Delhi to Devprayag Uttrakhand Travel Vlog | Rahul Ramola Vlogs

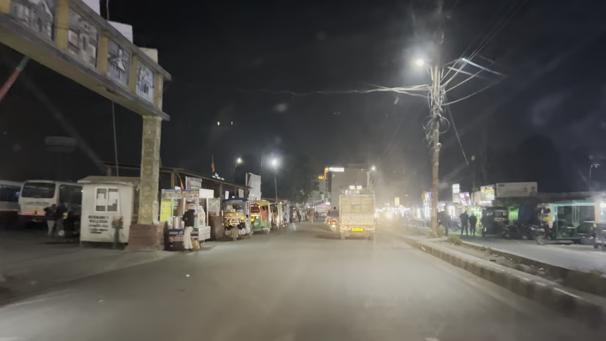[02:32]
8:20 हो रहे हैं और मैं हूँ ऋषिकेश के बस स्टैंड के आसपास, तो चलते हैं आगे, चलते हैं रामझूला के आसपास, फिर वहाँ से आगे बढ़ते हैं पहाड़ों की तरफ।
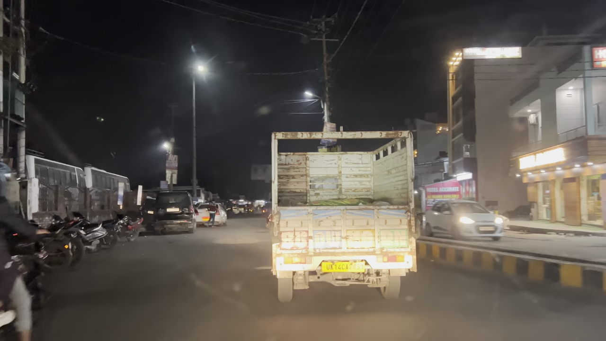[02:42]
8:30 बजे रात के, और अब इसके बाद डायरेक्ट पहाड़ शुरू हो जाएंगे, तो काफ़ी एडवेंचरस राइड होने वाली है और एकदम गलत टाइम। तो गाइज ये रहा ऋषिकेश का फेमस रामझूला का व्यू रात के 8:30 बजे।
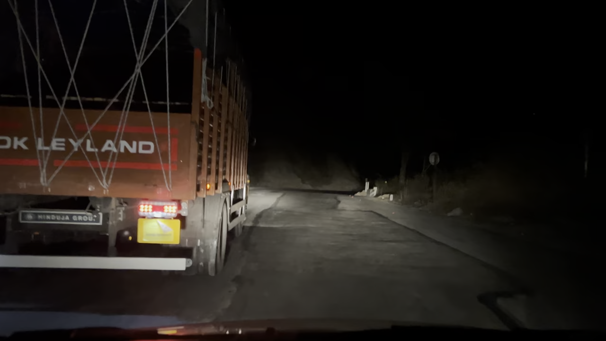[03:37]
कुछ भी हो सकता है रास्ते में, भी देखते हैं क्या होता है भाई।
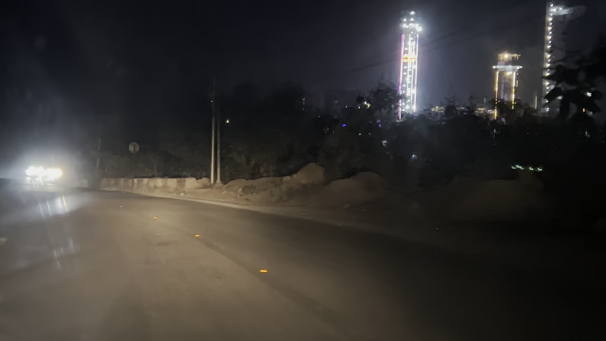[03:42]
सो गाइस सामने देखो बंजी जंपिंग ऋषिकेश, यहाँ पे बंजी जंपिंग ये बहुत सारी मतलब एक्टिविटीज होती हैं, स्पोर्ट्स एक्टिविटीज, तो आप आ सकते।
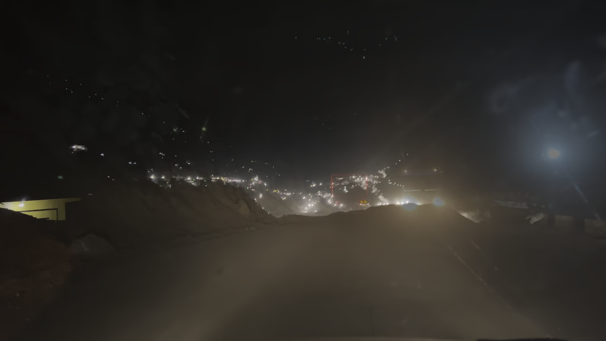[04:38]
गाइज आप देख सकते हैं सामने है देवप्रयाग और अभी बज रहे हैं रात के 10।